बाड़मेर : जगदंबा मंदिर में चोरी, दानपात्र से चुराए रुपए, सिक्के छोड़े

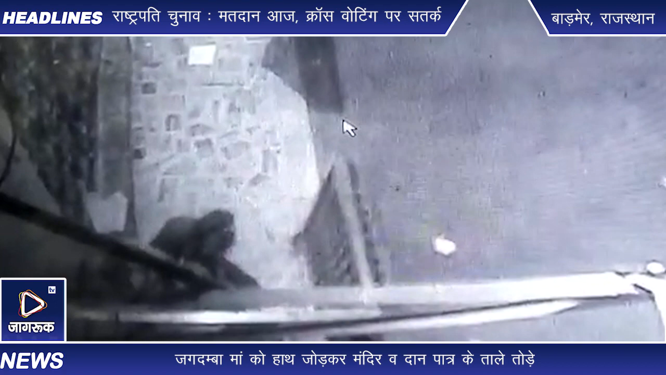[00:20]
तोड़ने के लिए दो बार मंदिर में गुसे लेकिन दोनों बार विफल रहे दान पात्र में रखे हजारों रुपे चोड़ चुरा कर ले गए
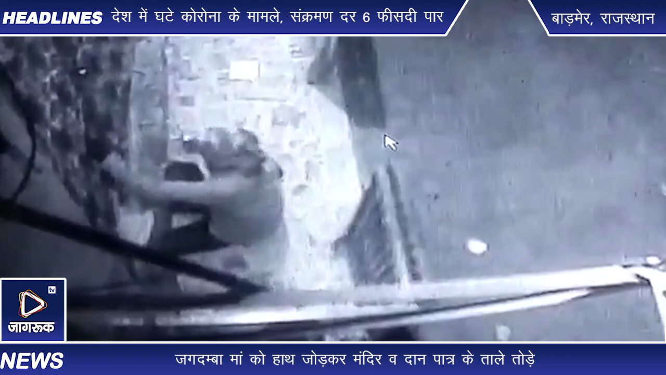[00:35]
और सिक्के छोड़ गए सूचना पर कोटवाली पुलिस मंदिर पहुची तथा घटना इस तल को देखा सिसी